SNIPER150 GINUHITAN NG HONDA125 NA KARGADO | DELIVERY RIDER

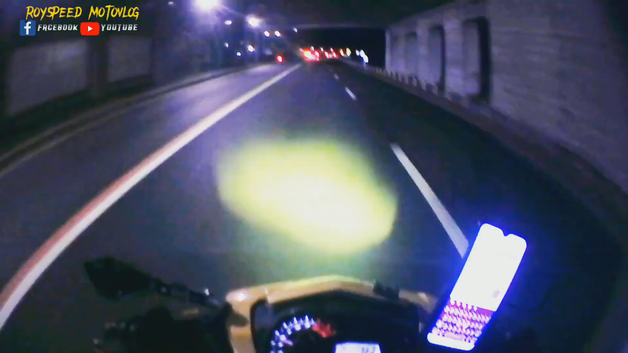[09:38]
Boom Bilis o Itang itang yan 125 lang yun Parang TMX 125 lang Pero ang lakas ha Loaded si kuya Bilis nun Iyak na yung makina nya eh